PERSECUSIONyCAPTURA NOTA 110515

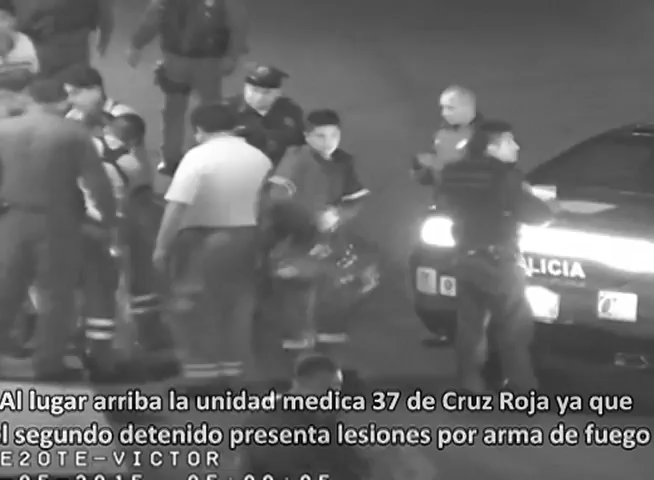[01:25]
Fue llevado a la Cruz Roja. Cerca se observa el vehículo rojo.